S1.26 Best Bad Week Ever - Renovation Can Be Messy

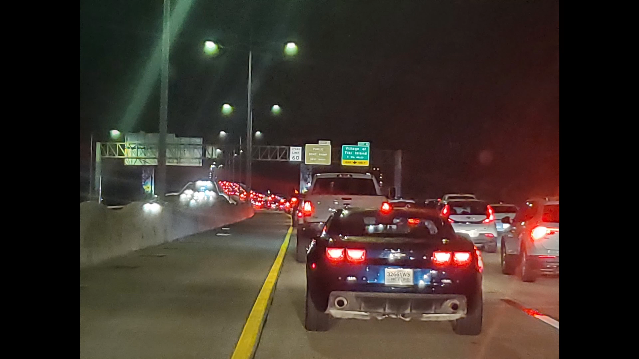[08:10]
I moved less than a mile in an hour and a half. My ETA to get home would have been around 9 p.m., so as soon as I got to an exit, I U-turned and headed back to Galveston for another night.